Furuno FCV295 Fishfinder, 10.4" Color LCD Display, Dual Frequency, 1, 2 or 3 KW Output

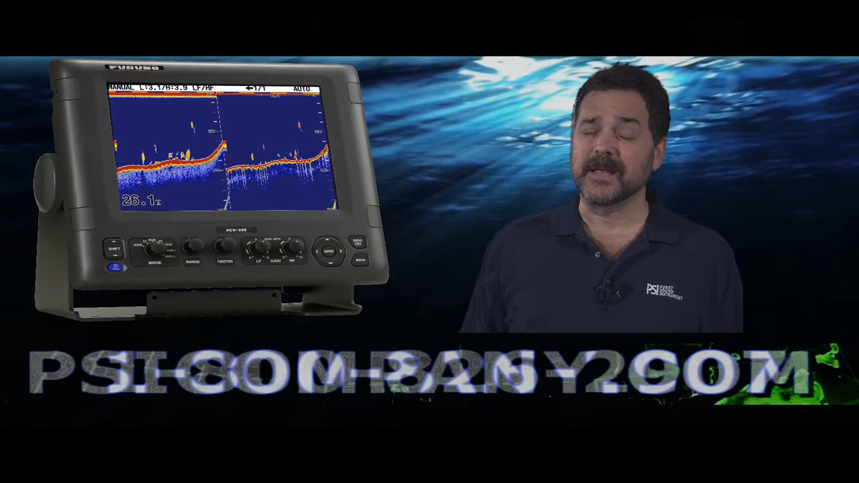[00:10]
Today I'm speaking about the Furno FCV295 Color LCD Fish Finder. This is a high-definition fish finder with a 10.4 inch bright color LCD display. Excellent in direct sunlight applications. Furno has built this fish finder incorporating their new FDF filter mechanism. We call it their high definition filter mechanism because it is so good at helping to identify individual fish at depth.